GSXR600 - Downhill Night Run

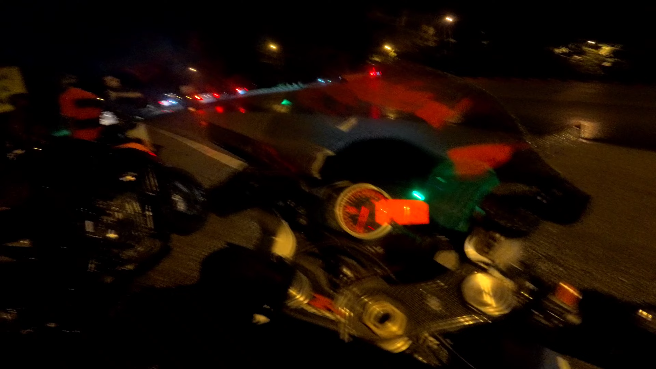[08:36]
Takut ke aku jalan besar? Tak, bila kona tu licin tu.
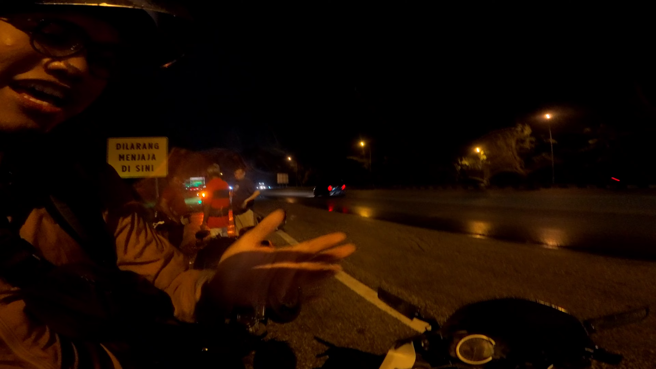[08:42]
Kau dengan power GP tu. Tak, lepas tu ada straight line tu. Macam dah kering lah. Straight.